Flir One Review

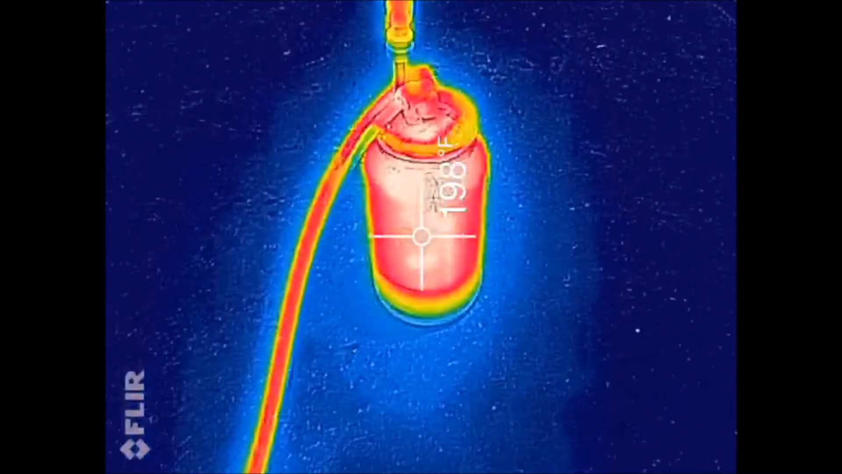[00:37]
On screen: spot 198°F
That thing's showing 200 degrees I don't know if the temperature crosshair is gonna show up
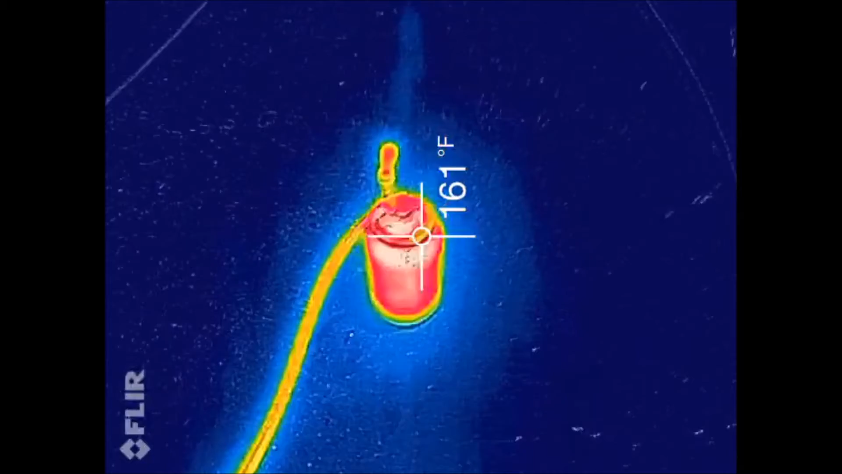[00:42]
On screen: spot 161°F
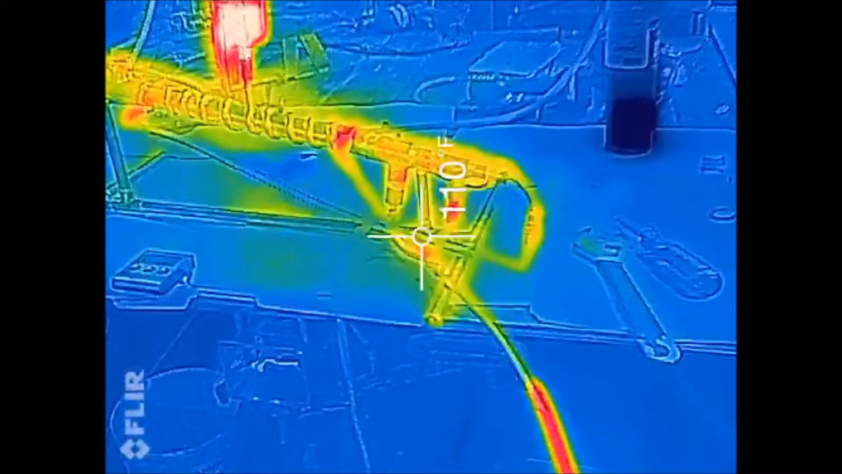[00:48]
On screen: spot 110°F
It's showing that bottles at about 200 and
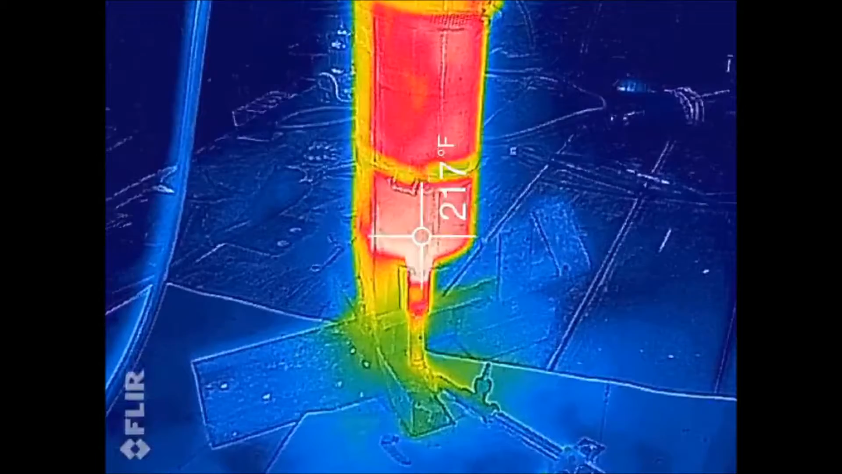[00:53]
On screen: spot 217°F
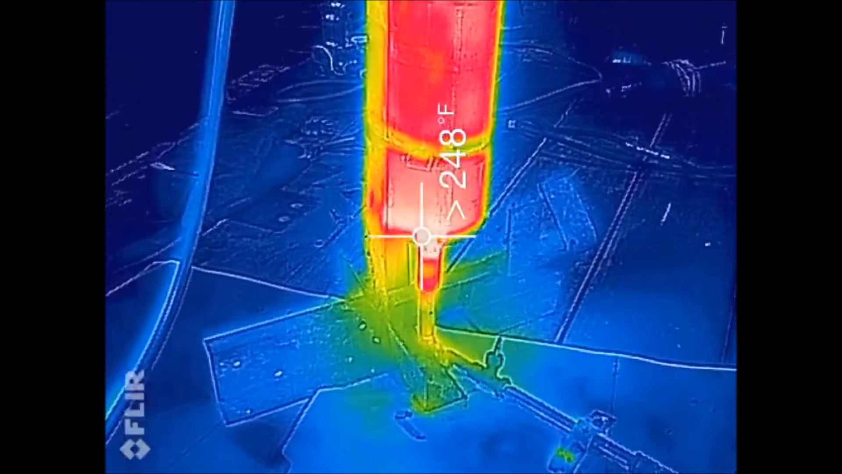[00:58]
48 degrees At the very bottom 236 I might be kind of hitting the flame there
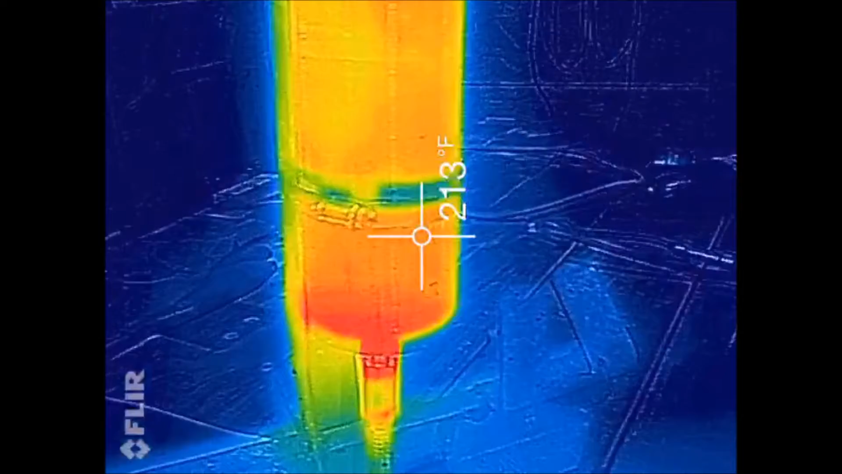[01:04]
On screen: spot 213°F
Saying 218
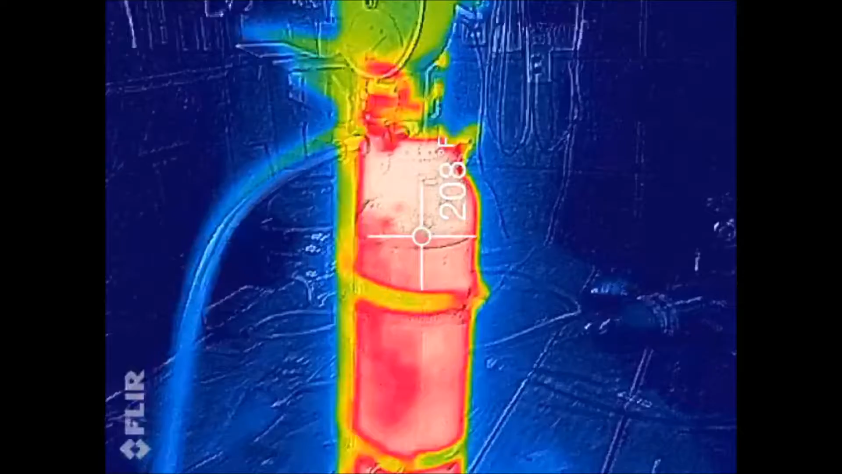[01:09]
On screen: spot 208°F
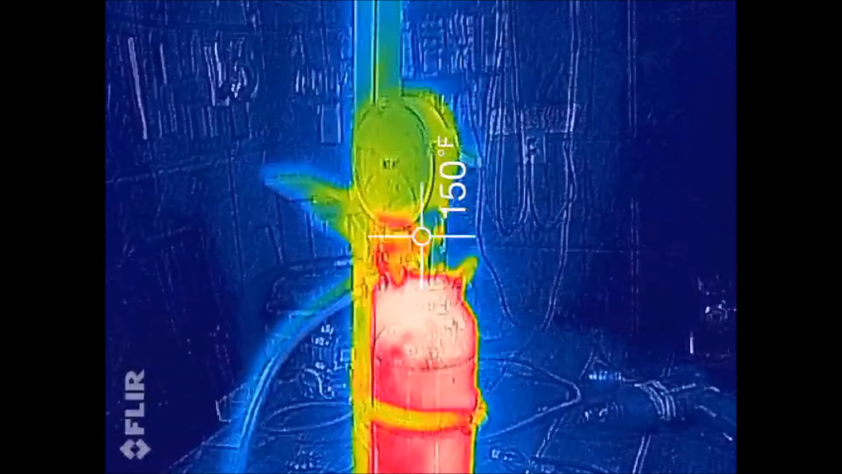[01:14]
On screen: spot 150°F
So I think I am out Of steam or something here Because that should be really hot
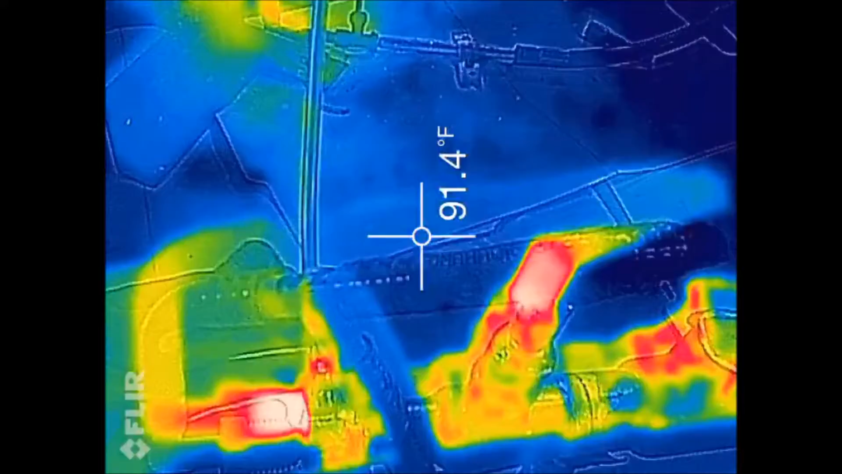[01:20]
On screen: spot 91.4°F
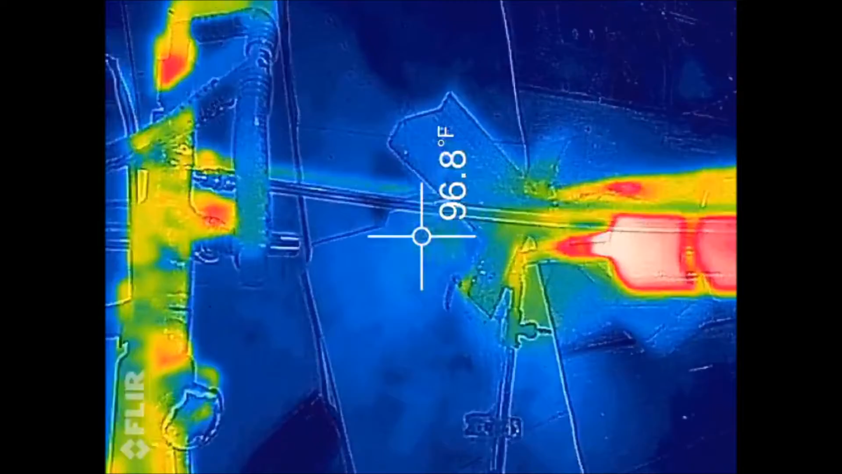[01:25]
On screen: spot 96.8°F
I don't know why it's showing there it goes
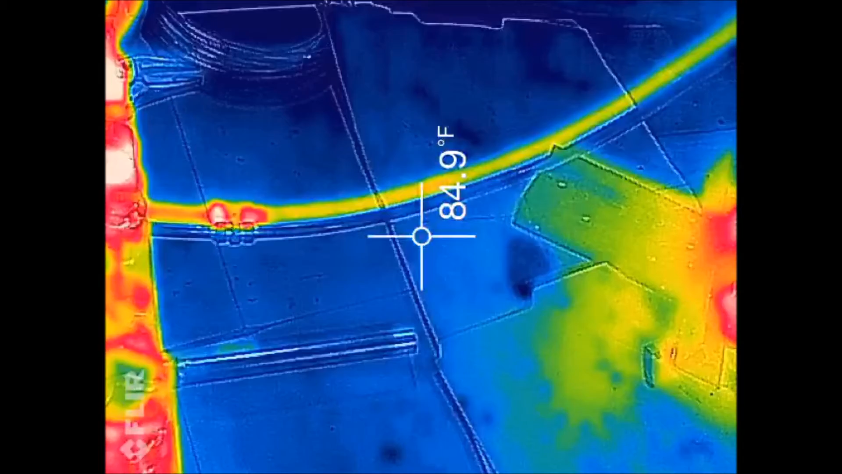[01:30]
On screen: spot 84.9°F
Something weird's going on with my alignment
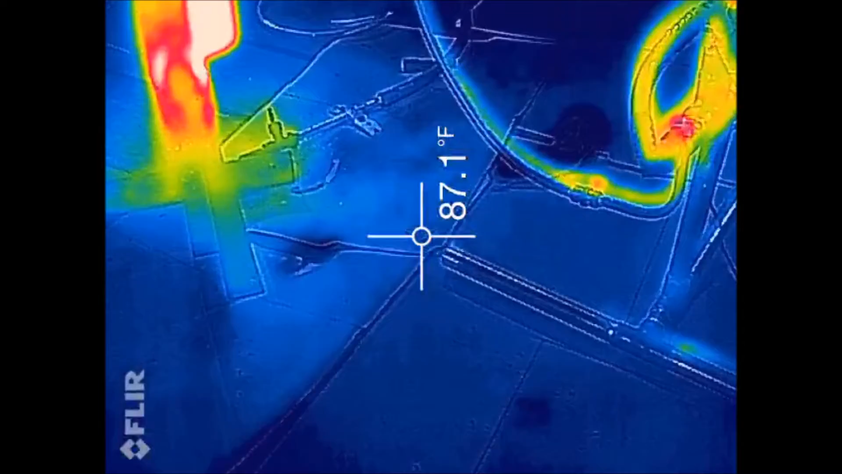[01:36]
On screen: spot 87.1°F
I'm gonna have to figure that out
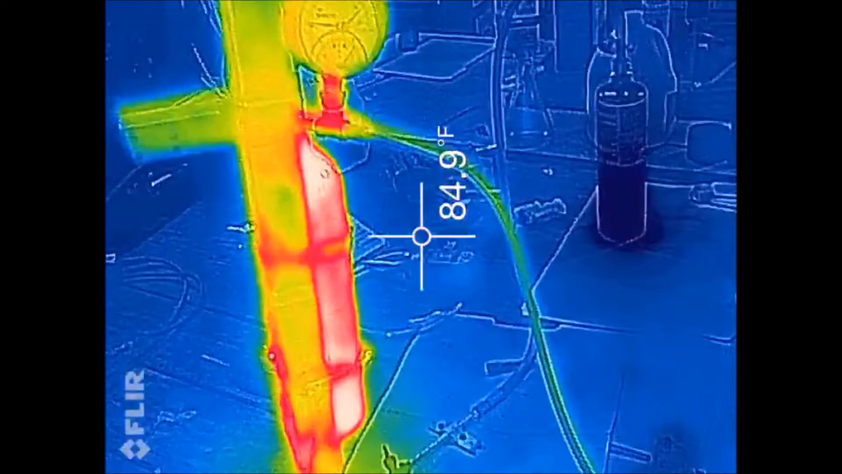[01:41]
On screen: spot 84.9°F
That copper pipe should be really hot
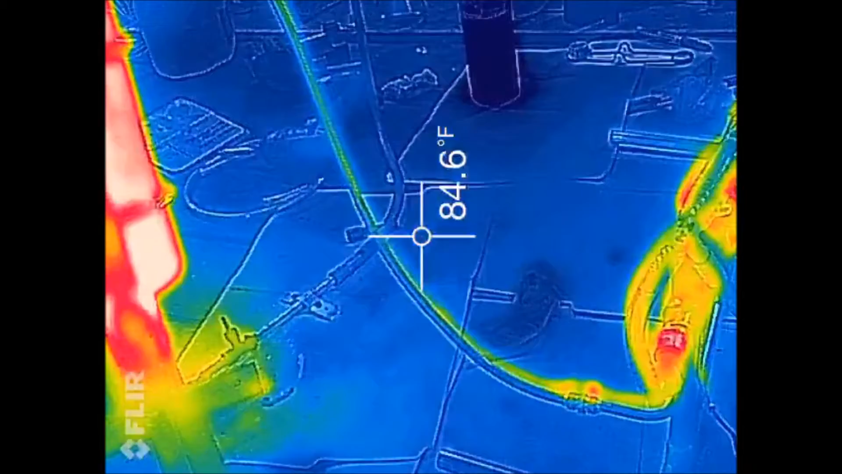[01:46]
On screen: spot 84.6°F
Maybe it's just too small There it goes
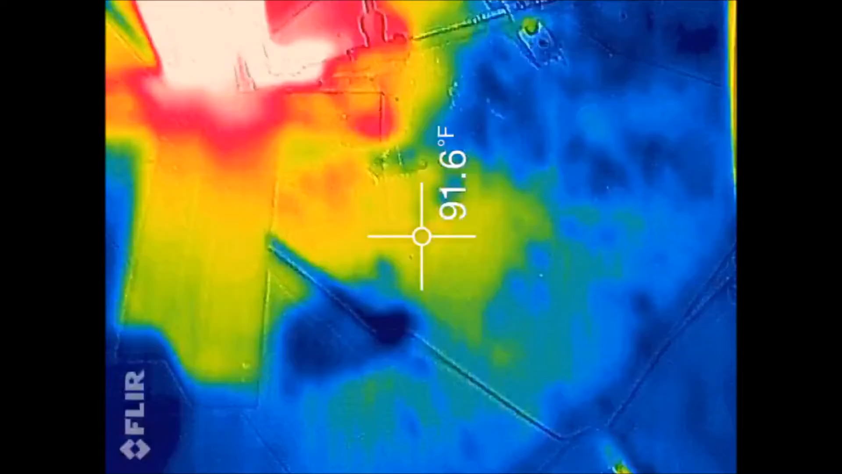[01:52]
On screen: spot 91.6°F
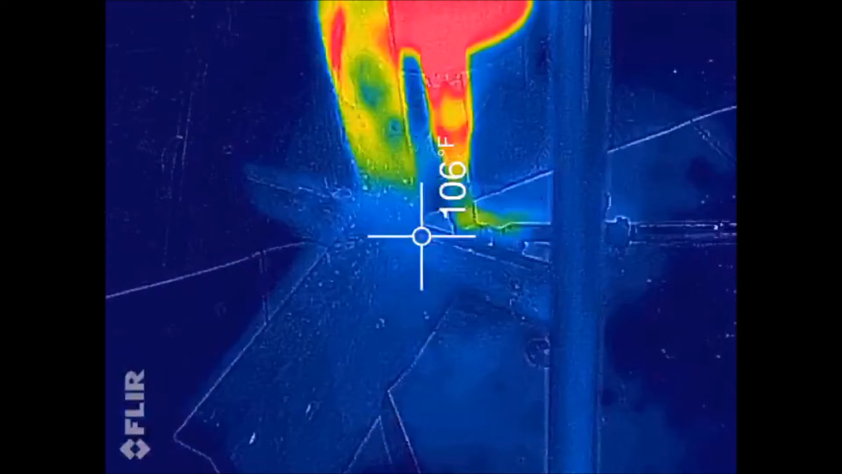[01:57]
On screen: spot 106°F
Shows that it's really hot that way
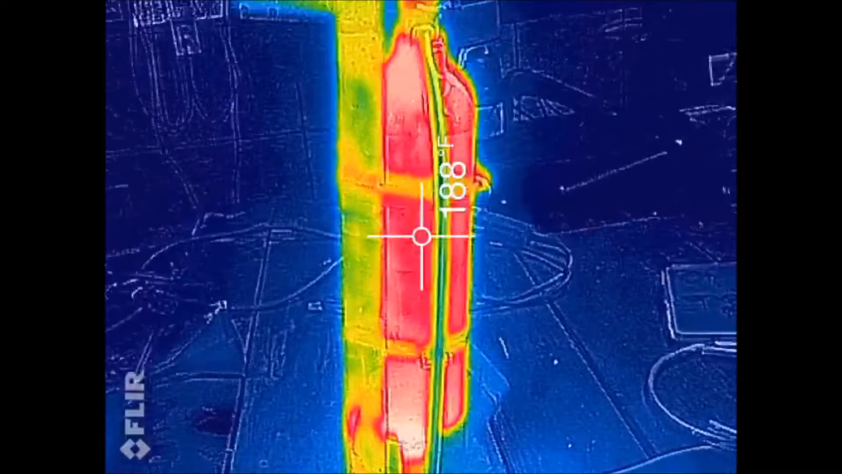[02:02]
Weird That's a weird thing about this camera